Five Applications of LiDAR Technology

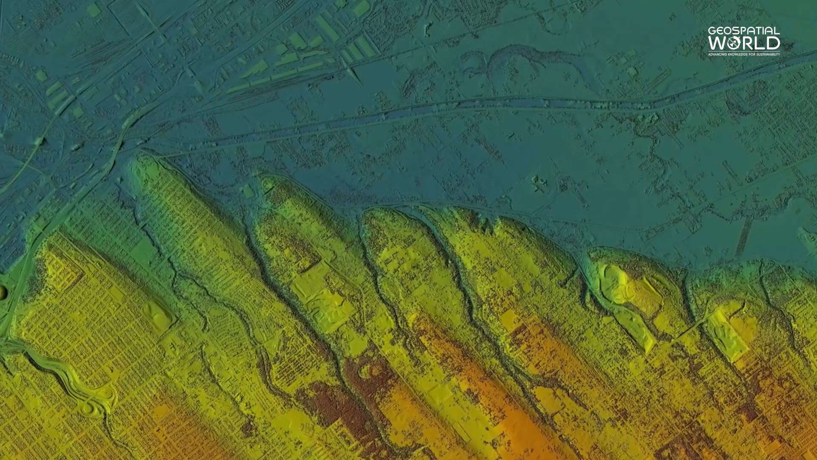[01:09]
Helps uncover hidden ruins and ancient landscapes by creating highly accurate maps of terrain.
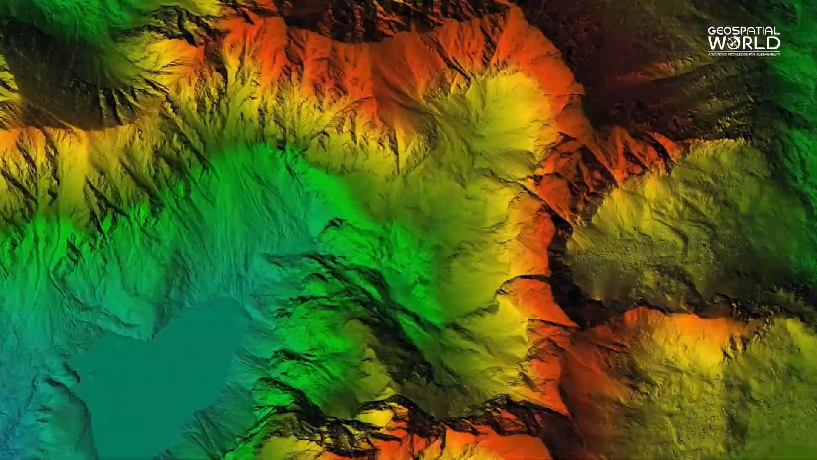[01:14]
It has revolutionized the discovery
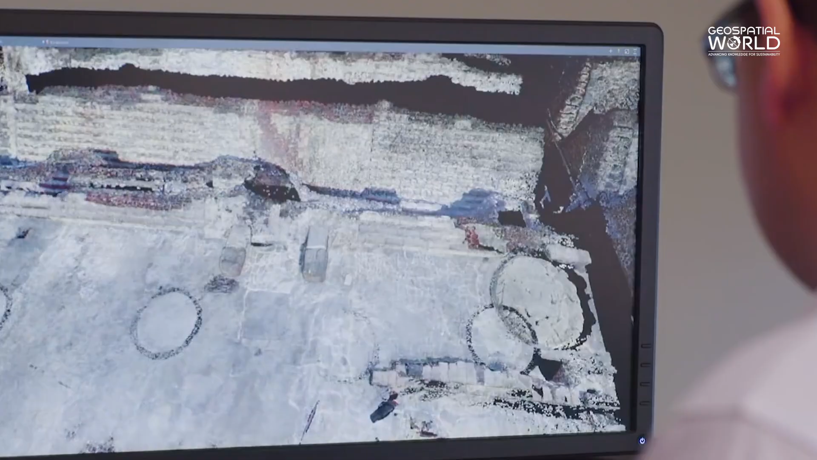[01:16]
of lost civilizations and aided in preserving cultural heritage sites.
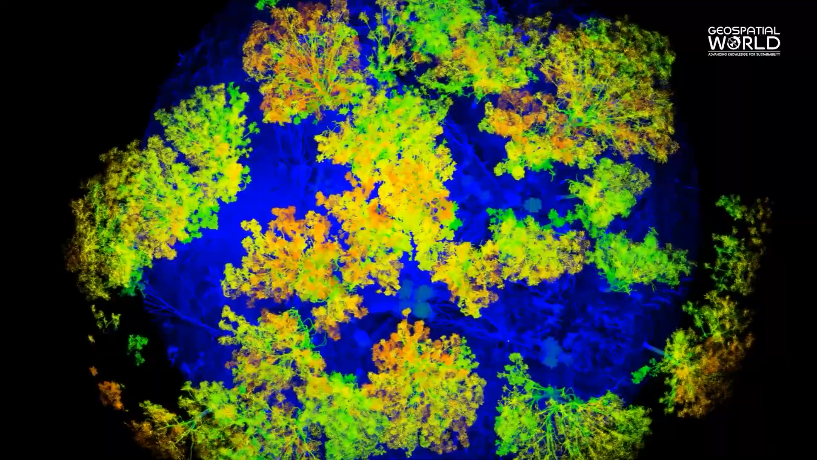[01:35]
Assists in forest inventory, monitoring deforestation,